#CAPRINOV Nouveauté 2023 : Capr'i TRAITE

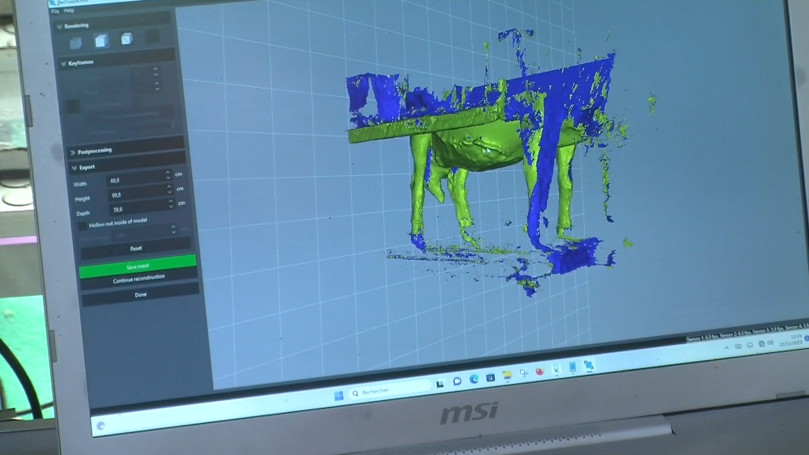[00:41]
avec un scanner 3D qui permet d'aller plus vite et plus dans le détail,